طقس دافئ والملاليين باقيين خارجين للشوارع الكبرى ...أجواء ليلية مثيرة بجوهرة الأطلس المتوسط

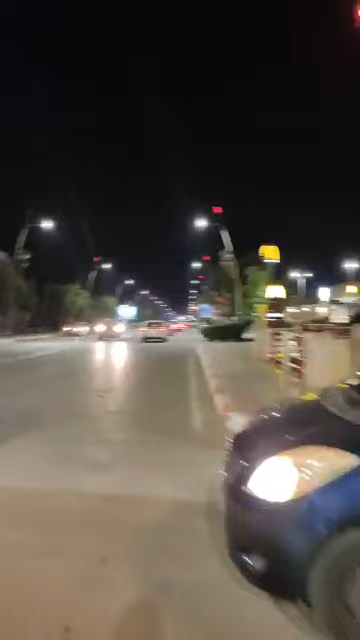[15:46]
واحد لورون بوان في ساحة الكركور، هذا هو أقدم أحياء بني ملال،